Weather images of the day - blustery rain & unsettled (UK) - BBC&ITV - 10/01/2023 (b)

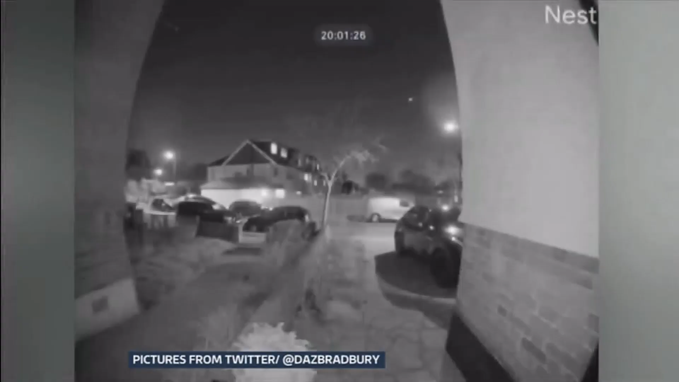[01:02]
Here it is slowed down. This isn't above the skies of Peckham. It's not your doorbell, is it? A what? It's not your doorbell, that one. No, it's not my doorbell.